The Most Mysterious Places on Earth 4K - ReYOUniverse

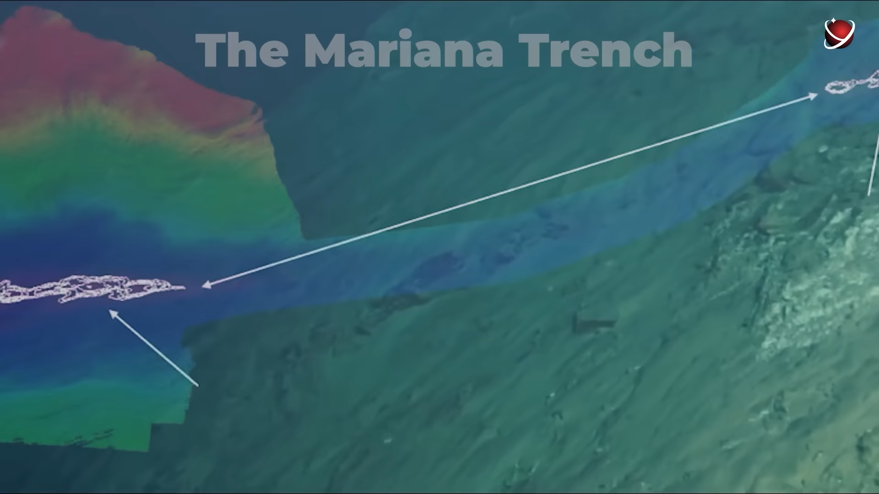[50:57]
The Challenger Abyss is the most famous. It is located in the southwestern part of the trench, 340 kilometers from the island of Guam.
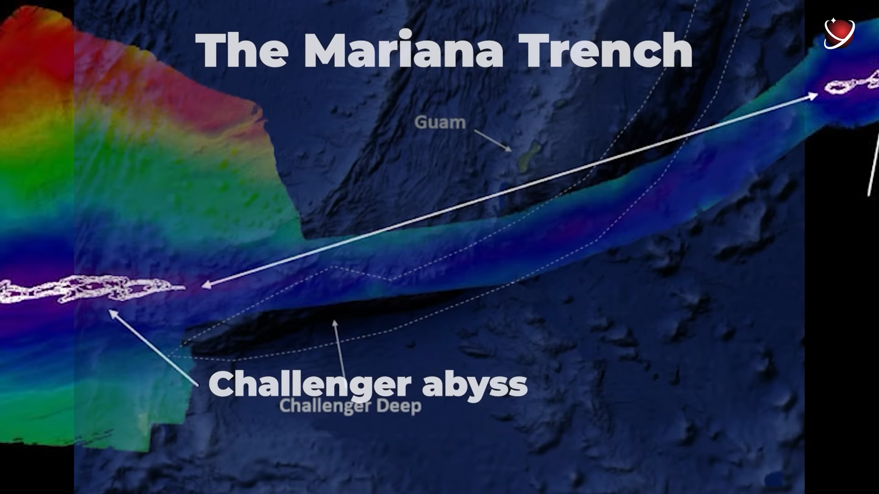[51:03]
According to various data, its maximum depth ranges from 10,028 meters to 11,034 meters below sea level. The second deepest place in the ocean is also in the Mariana Trench.
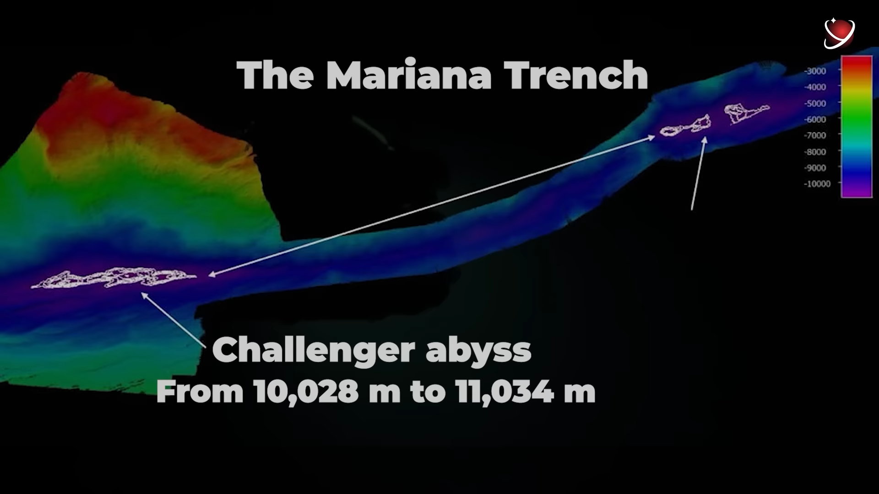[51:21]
This is the Siren Abyss, 200 kilometers east of the Challenger Abyss.
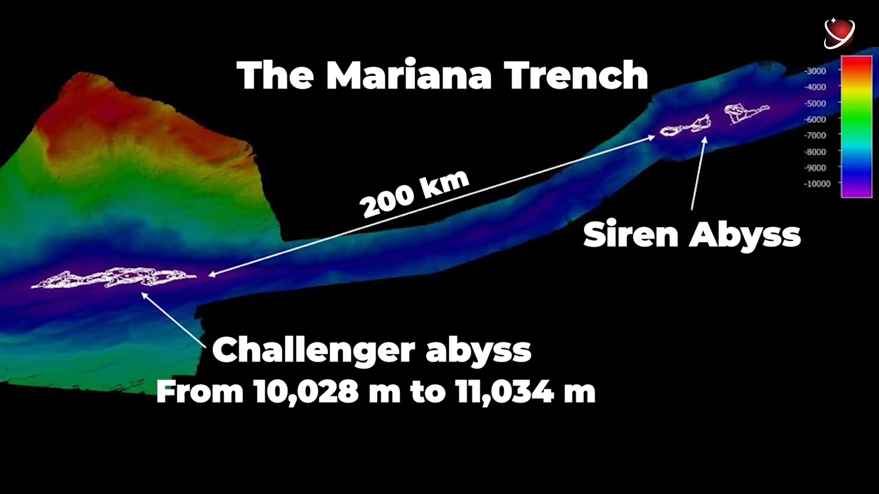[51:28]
Its maximum depth is slightly less, 10,809 meters. Interestingly, the deepest place is not the nearest place to the center of the Earth.
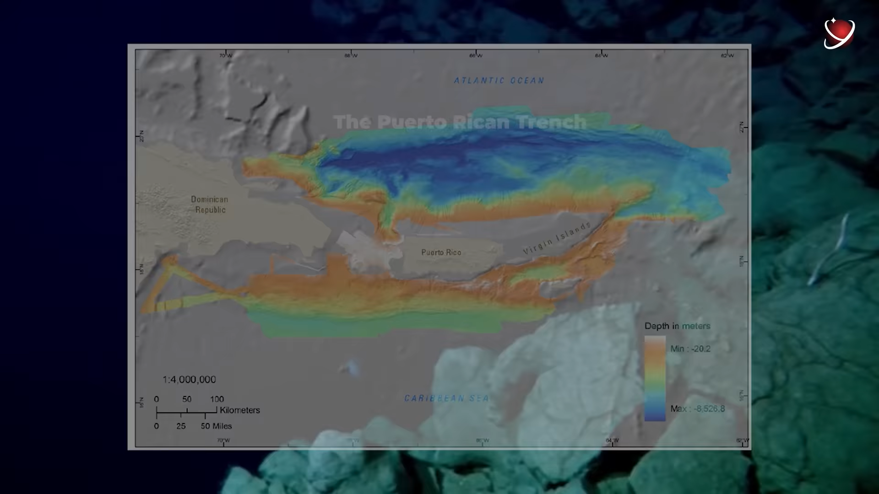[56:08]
the Caribbean Sea and the Atlantic Ocean on the site of a geological pit.
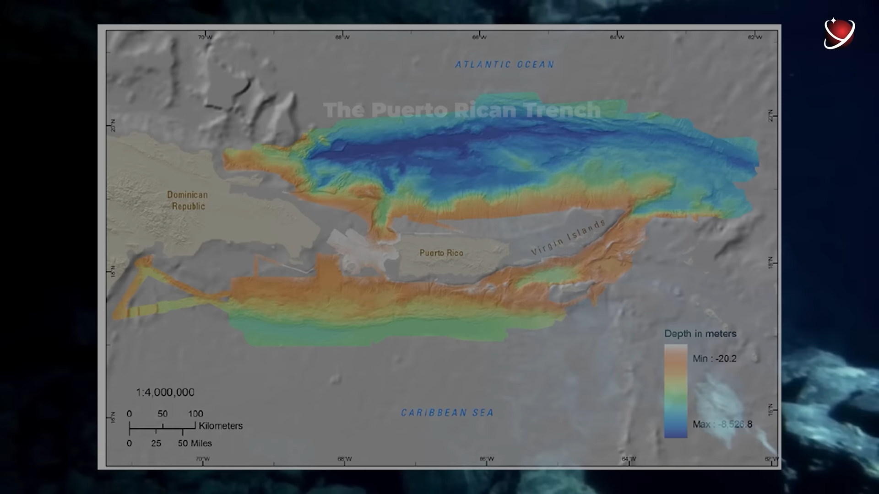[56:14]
It is the deepest depression in the Atlantic.
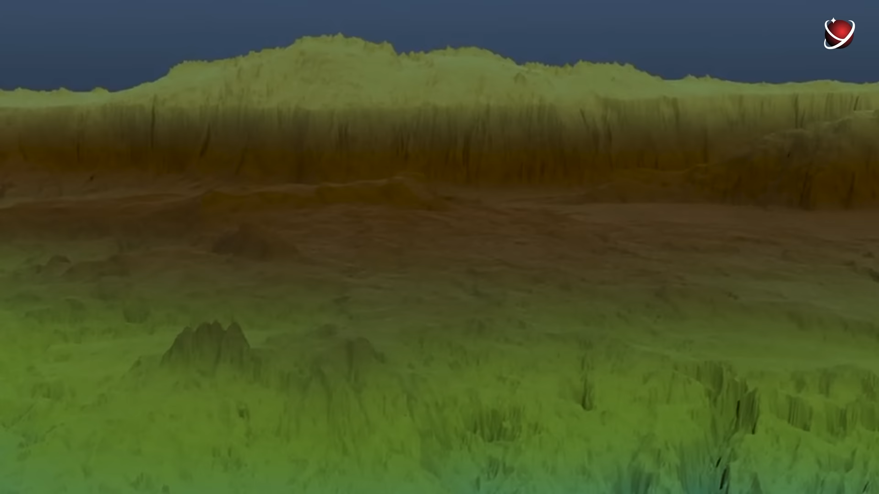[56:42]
It was found by state-of-the-art equipment, the Kongsberg EM-124 multi-beam sonar.
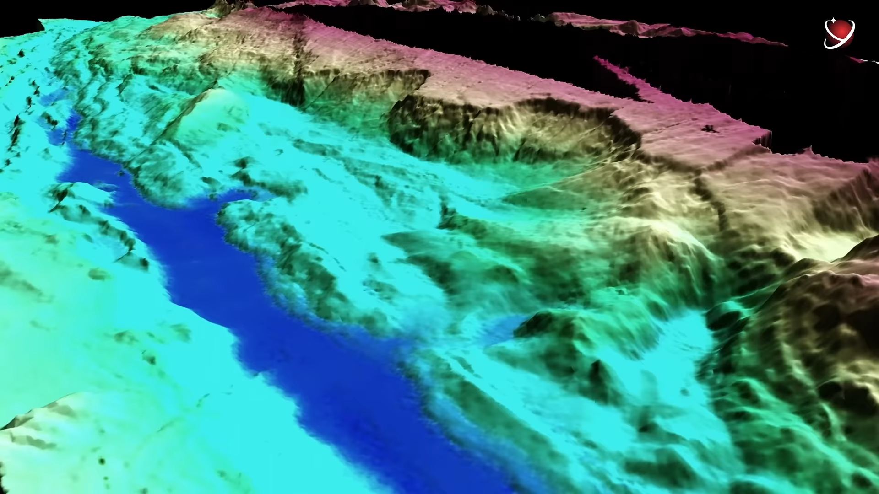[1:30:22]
There is also an amazing variety of seabed landforms in the Bermuda Triangle, which is hardly found anywhere else on the planet.
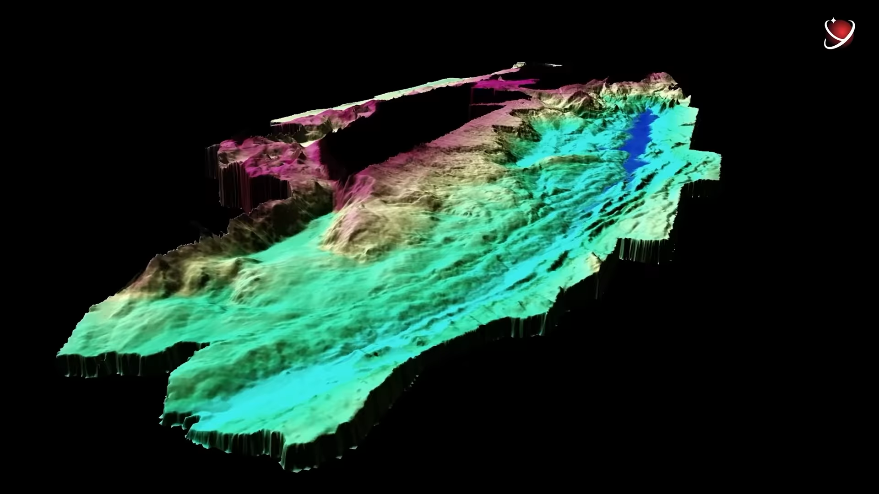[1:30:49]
Scientists conducted a planimetry of a large-scale morphological map of the seabed, and established that the Bermuda Triangle area can be arbitrarily divided into two parts, the southern and northern ones.
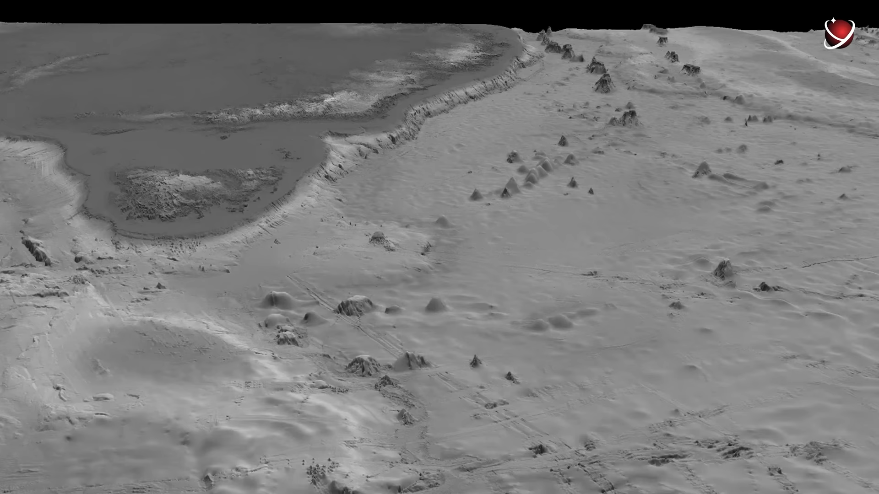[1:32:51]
In the first case, the mountains look just like cones.
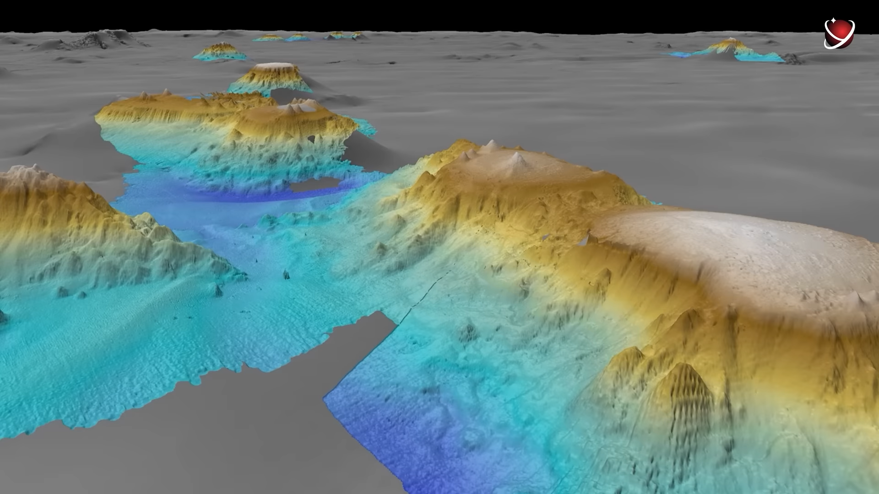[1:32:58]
In the second one, they look like huge plinths with several smaller cones on top.
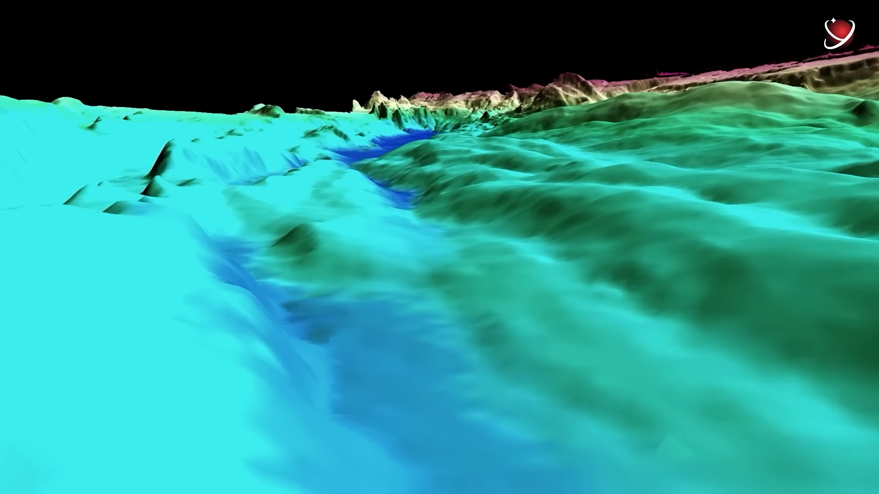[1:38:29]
The Puerto Rico Trench is 8,380 meters deep at this point.
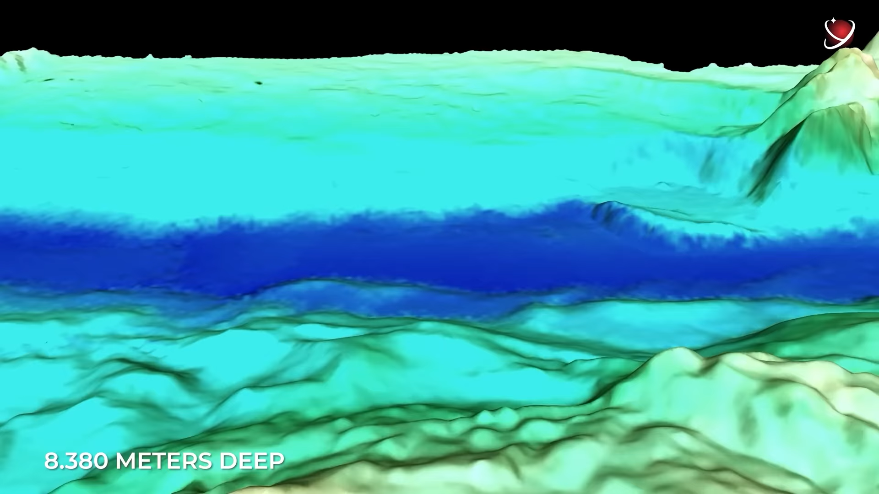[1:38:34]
According to other estimates, even deeper.
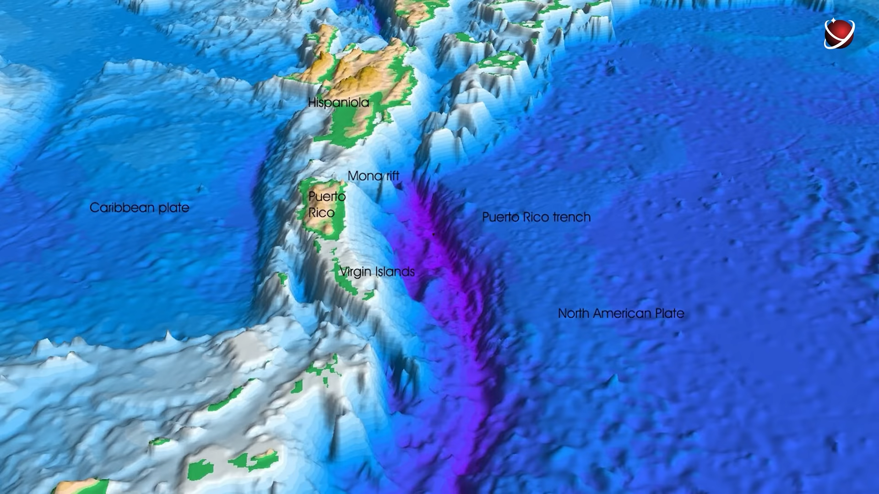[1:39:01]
The slope facing the ocean is more moderate and has only 3 to 5 degrees.